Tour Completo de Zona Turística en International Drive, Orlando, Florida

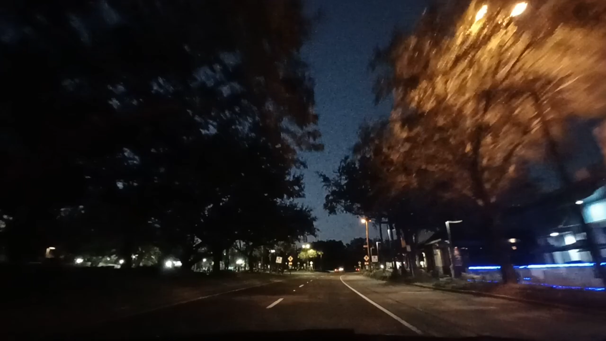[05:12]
Y hoy estamos en temporada baja. Ya se acabaron las navidades. Hoy creo que es el 12. Hoy es viernes y está vacío porque las clases empezaron.
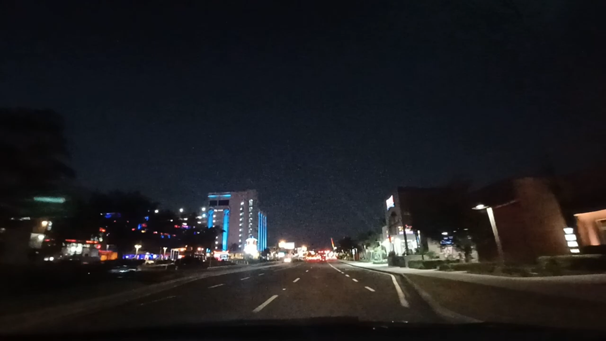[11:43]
No, no vieja. La sección más vieja de International Drive. Esto está aquí a mano derecha. Esto es el Hotel Windham. Y aquí tumbaron el hotel y construyeron. Todos estos negocios que tú ves aquí a mano derecha, son nuevos.
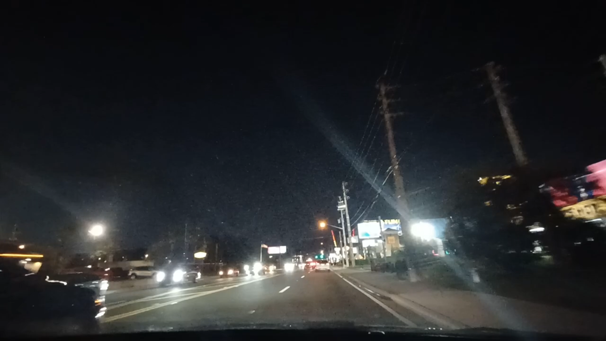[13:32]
Ya, no, estoy un poquito atrasado con los videos. Y le voy a dar bien duro este mes. Mira, ve que aquí los hoteles son más chiquitos, son más viejitos, pero son más económicos. Fíjate. Este que ves aquí a mano izquierda, el Cocoa Beach. Era un parque acuático adentro. Te lo recomiendo, no te me vayas nada. Aquí en la luz a la derecha, no lo vamos a hacer ahora.
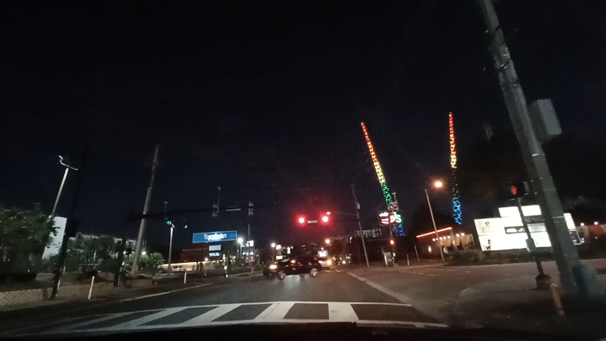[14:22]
Mira, ves este hotel que dice Travel Lodge. Yo trabajé en el lobby de ese hotel vendiendo tickets. Y el que le queda al lado, el Econolores, también trabajé en el lobby ahí. Vendiendo tickets y enviando a la gente a los tours de los resorts.
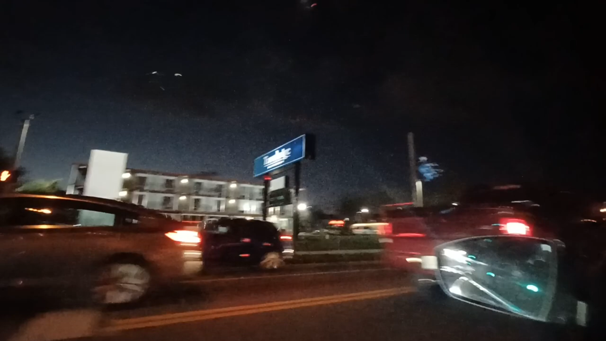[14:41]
Mira, ahí en el Econolores. Llevo trabajando en turismo más de 30 años, ¿ok? No te me vayas.
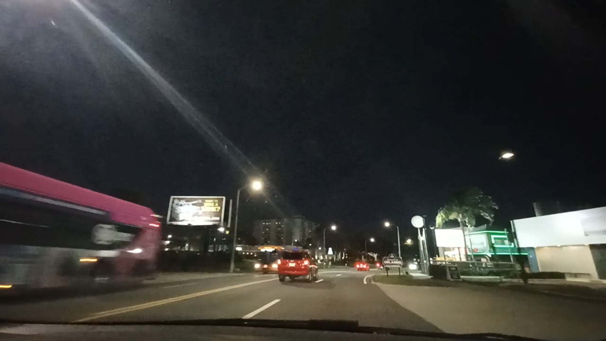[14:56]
Mira, aquí tienes otro minigol chiquito. Lo he ido a ver una sola vez porque me gusta.
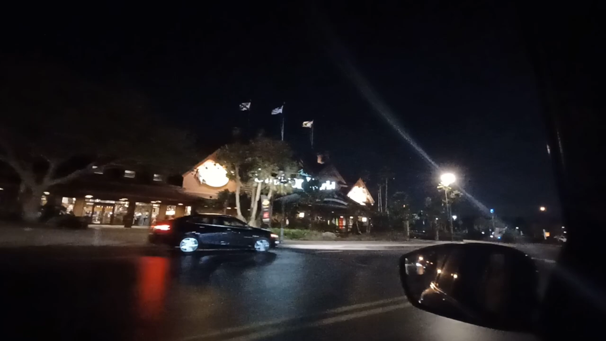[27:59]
Chacho. Yo entro ahí. Estoy ahí horas mirando. A veces compro algo. A veces no. Siguiendo con el tema de los brasileros. Este edificio que está al frente. También. Sí. Los brasileros compraron esto aquí. Y está ahí. Mira. Este es de perfume outlet. Y al lado tienen una de la maleta. Ese mismo es.